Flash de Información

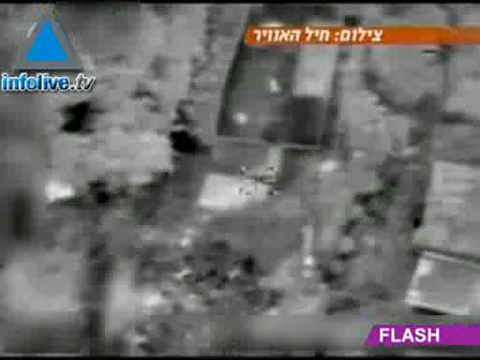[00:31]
La Fuerza Aérea Israelí mató a 4 palestinos en un ataque contra una célula lanzadora de cohetes Qassam.